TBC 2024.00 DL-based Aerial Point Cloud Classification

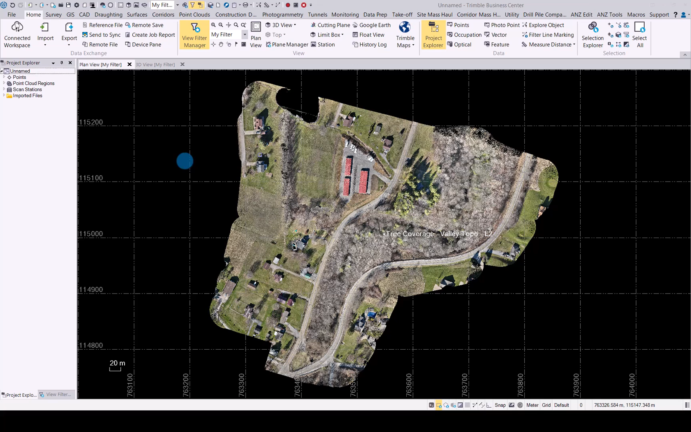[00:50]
can now use the aerial outdoor classification for any uav data that you've captured that was taken directly from above as you can see i've uploaded a point cloud here from a lidar sensor from one of the uav data sets we have
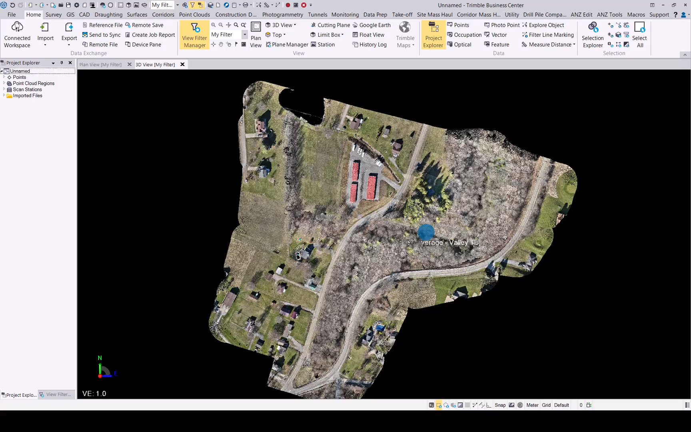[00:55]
and in 3d view you will see this is what it looks like so if you then want to classify this now simply go to point clouds and classify point out button this will open the command pane here and you will see you now have again the two options outdoor terrestrial and outdoor aerial the deep learning algorithm has now been applied to the outdoor aerial data set option as well so
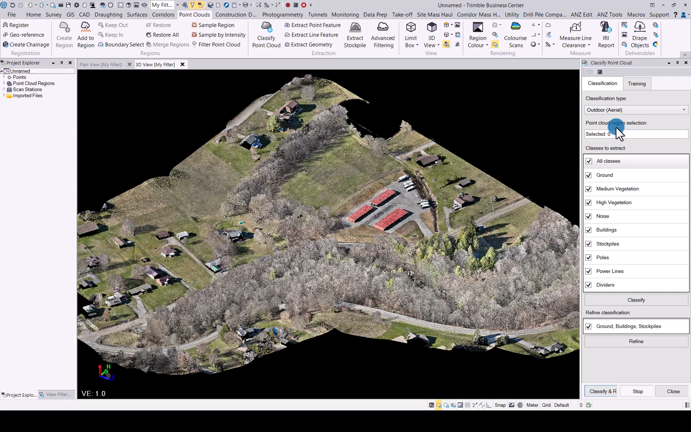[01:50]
set from a uav being it from aerial photogrammetry or from a lidar sensor use the outdoor aerial option to classify your data i will choose the outdoor aerial and select my point cloud you will notice the classes that we have available is more or less the same as what we had for the terrestrial data sets the one thing we've added here is stockpiles is a class that will be classified for you and the rest will be more or less the same as what we had for terrestrial data sets at the bottom you'll see we also then refine it you'll just have the single button to refine ground buildings and stockpiles
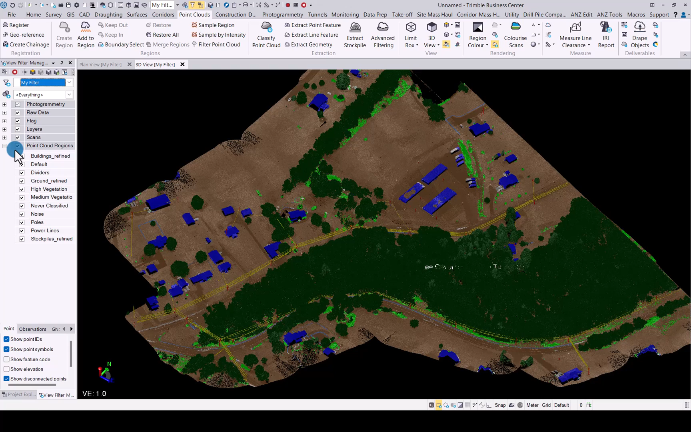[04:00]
Just close this and look it in and there you can see the result from the classification. If we go into Real Filter Manager, we'll just quickly go through different classes, there you can see all the buildings,
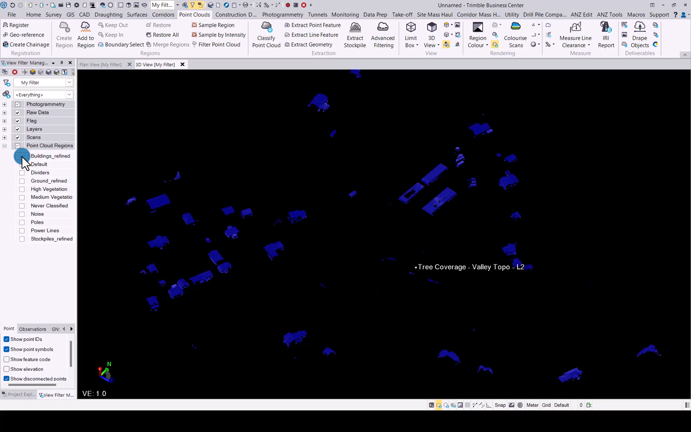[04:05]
dividers has been picked up as well, ground,
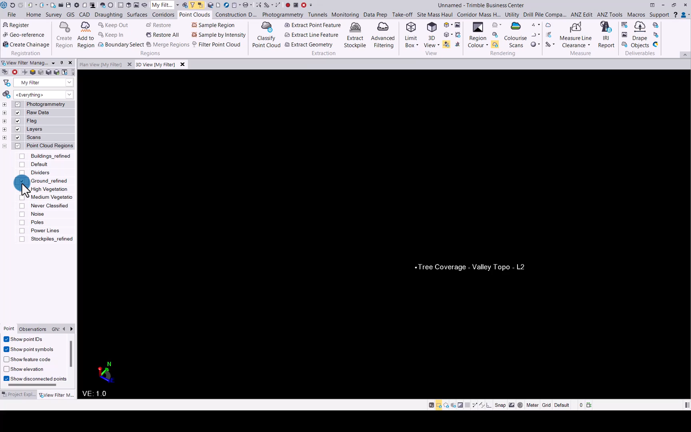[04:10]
then your high vegetation as well as medium vegetation, the noise that has been cleaned out,
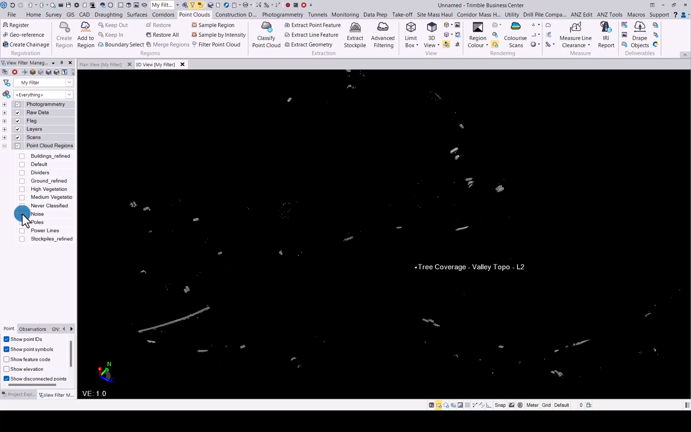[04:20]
like vehicles, you'll see your poles as well as your power lines and then we don't have any stockpiles unfortunately in here, one or two things that have been picked up.
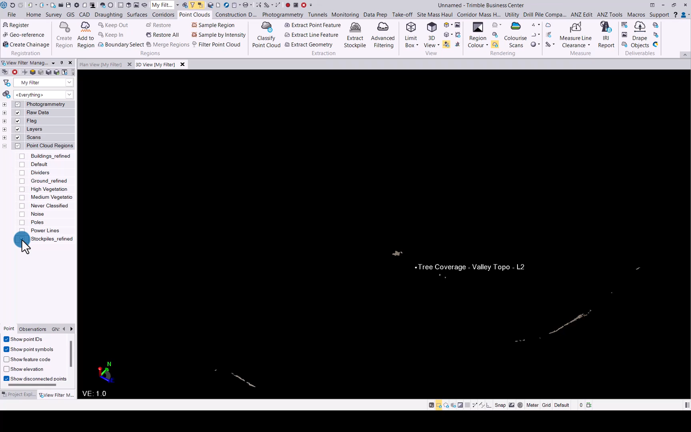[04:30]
And there you have your deep learning area classification for any aerial photogrammetry or
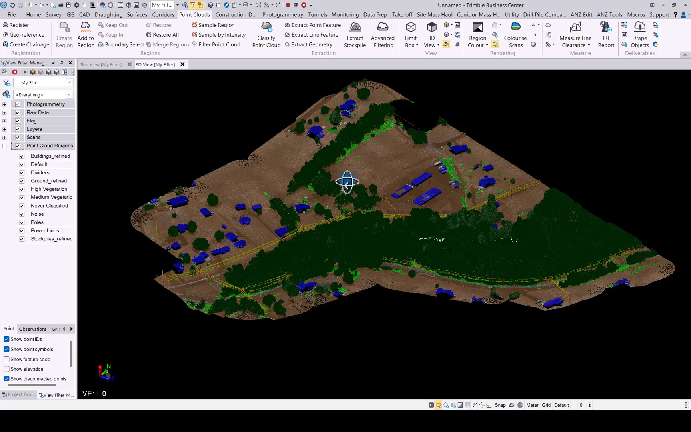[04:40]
aerial LiDAR data that you can now classify using this deep learning routine in TBC.